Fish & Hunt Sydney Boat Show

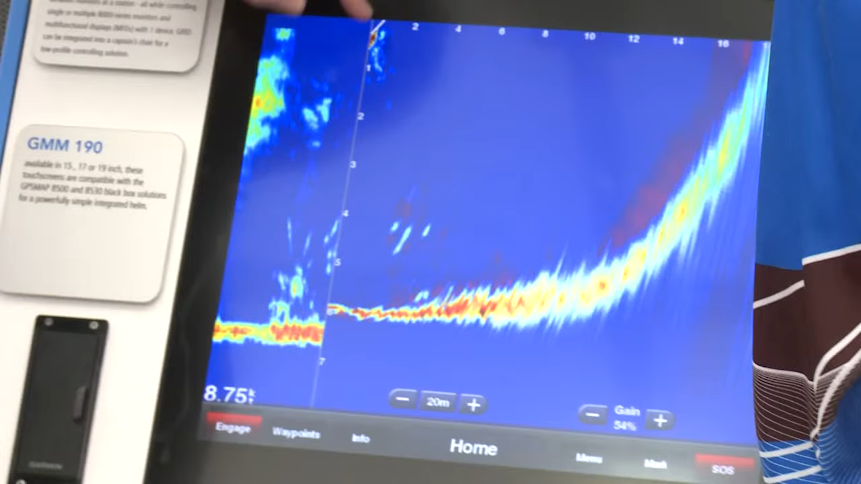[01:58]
You know, if you can imagine the boat at the top here, you know, the transducer is on an electric.
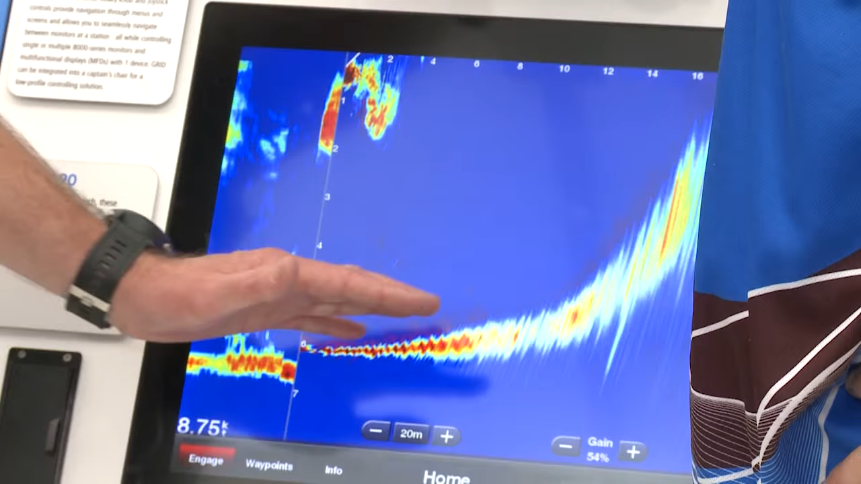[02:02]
What it's allowing us to do now is to sort of face and view into the reeds, into the trees,
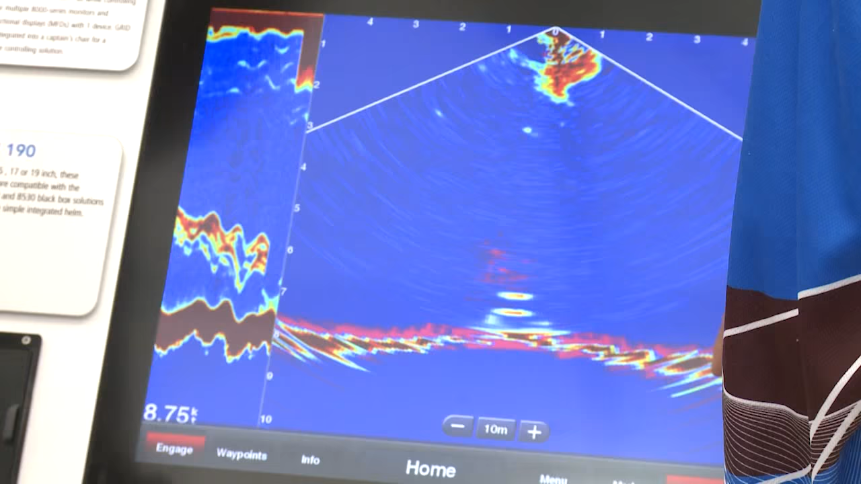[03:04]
Yep. And if you can see these two blobs here, that's the jig going up and down. Yeah, absolutely. All right.
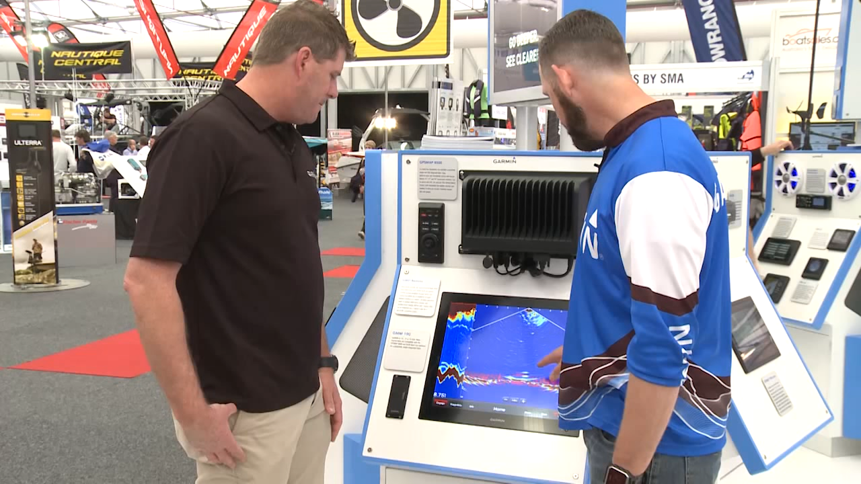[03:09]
So, and I know there's a fish coming, because I've seen this before. Yep. And a fish will dart in from the side. So you'll see it's live.
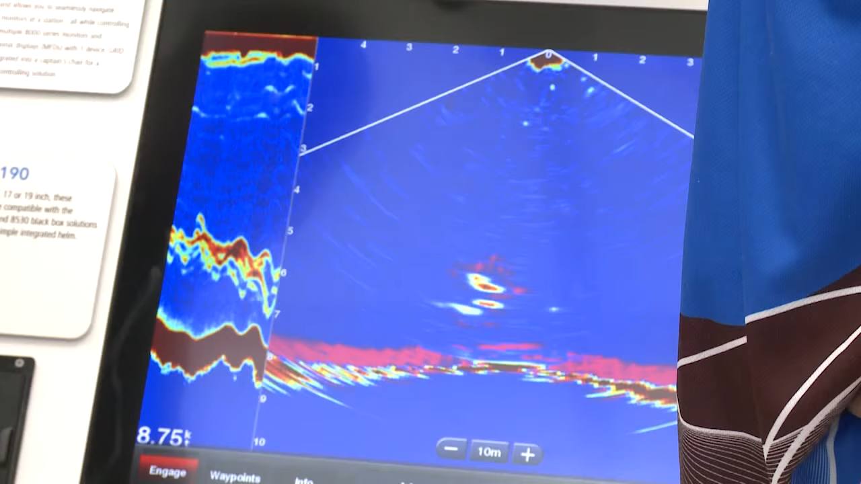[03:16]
You'll see a fish come in and hit that lure. Yeah, absolutely. All right.
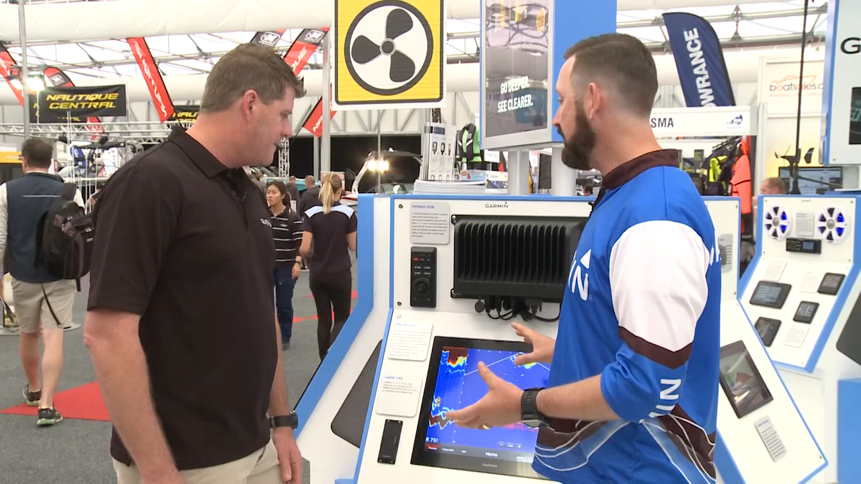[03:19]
Now, there's another view as well? Yeah, there is.
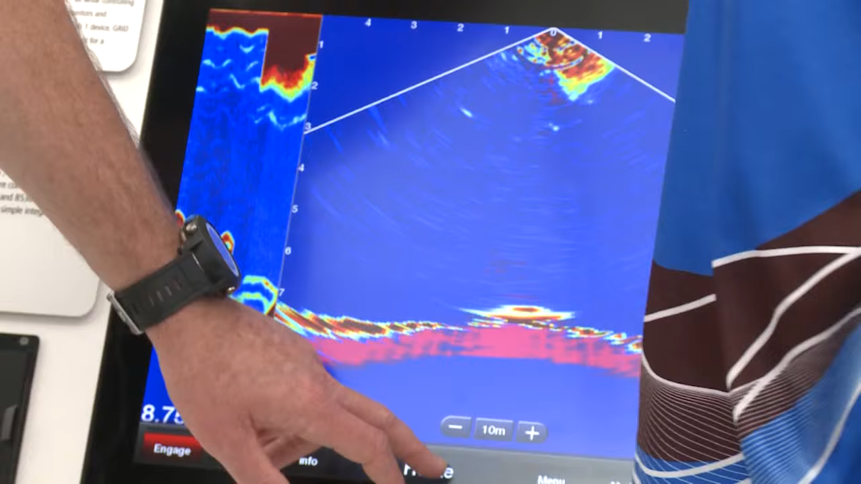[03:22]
And this is going to work great for my dewey fishing.
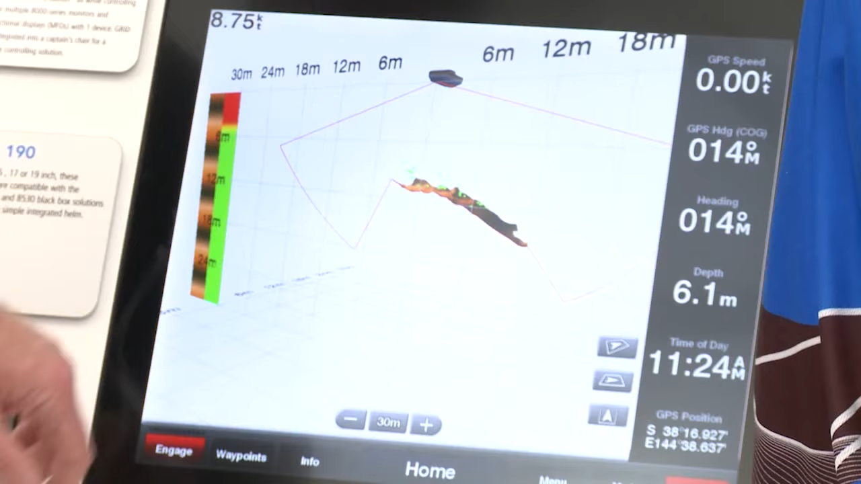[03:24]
On screen: depth 6.1 m
I'm going to be working holes. So I want to see where the bait is sitting on the side of the hole. Yep. So we're getting that free-do view now. Yeah, yeah, we are.
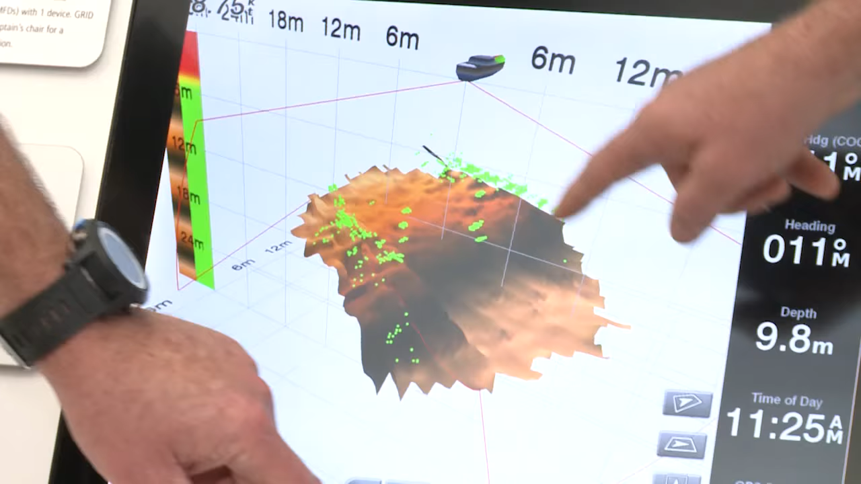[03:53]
On screen: depth 9.8 m
I can move the cursor over and mark that without moving the boat.